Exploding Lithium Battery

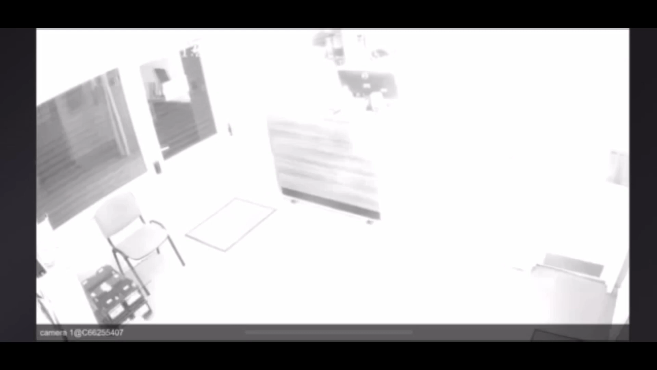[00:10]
the lithium-ion battery overcharges and overheats the cells go into thermal runaway you can see each flash
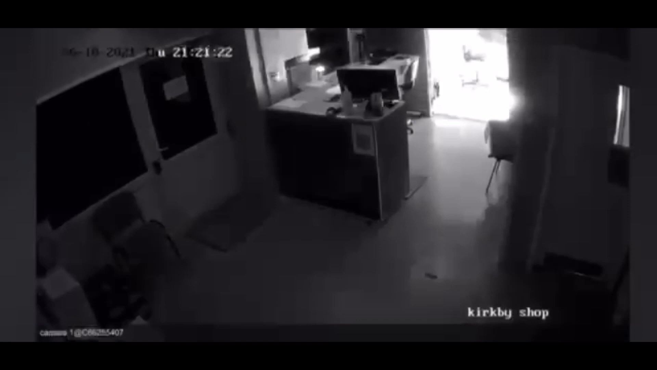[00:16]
another cell explodes in this case it appears the charger was at
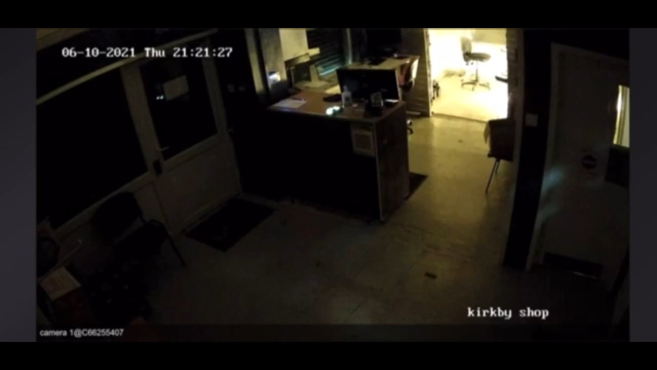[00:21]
fault and the battery management system fails saying that the cells should not have exploded like this the valves inside them should have popped and effectively turn the battery off the room soon fills with smoke the time taken here in total is two minutes
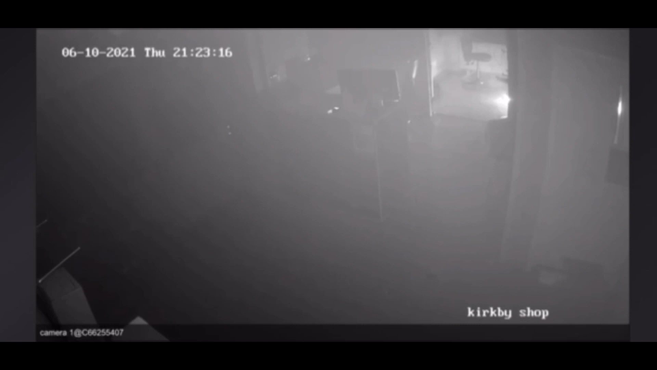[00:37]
if you buy cheap product this may be the results